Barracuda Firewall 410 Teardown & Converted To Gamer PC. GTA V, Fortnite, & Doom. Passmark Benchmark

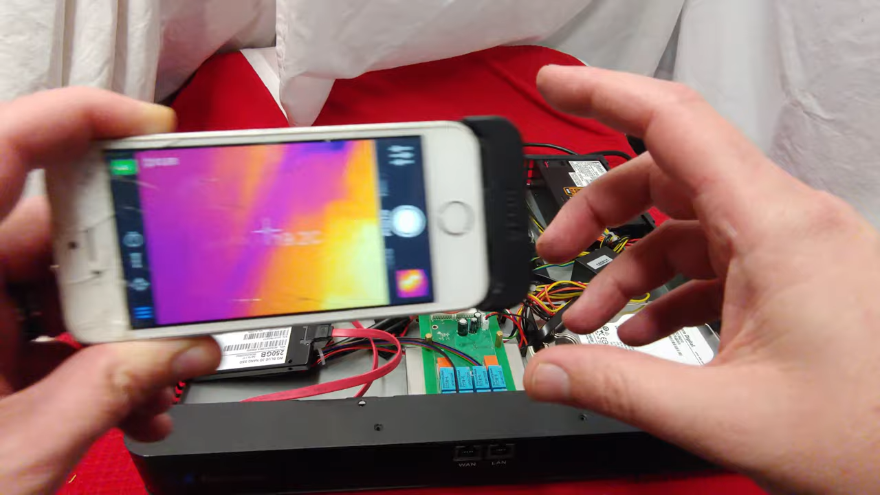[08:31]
Okay, so here is a look at the system after I was gaming with it.
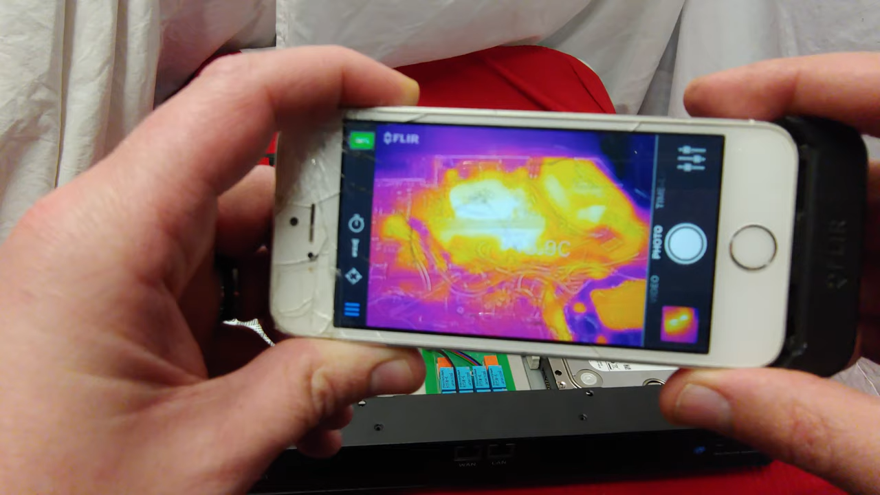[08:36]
It definitely gets really hot in that one spot, so you can see why they put that fan there. But at the same time, I don't see why they put all the wires, uh, going to the fan like that.